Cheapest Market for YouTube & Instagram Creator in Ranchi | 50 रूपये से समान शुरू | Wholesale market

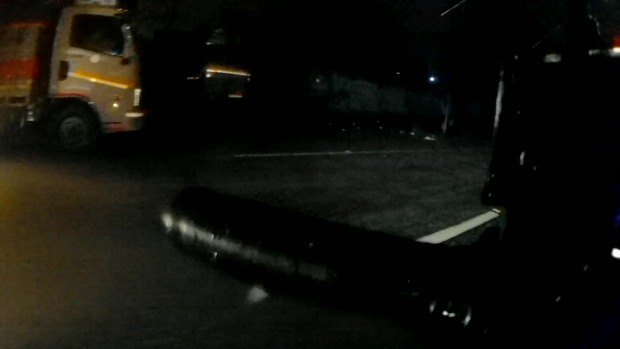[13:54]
तो यह है नाइट वीव और बारिस राची का और अपना आलत देखरों रेंपोट पहने पिर भी काफी जादा खराब हो रखा है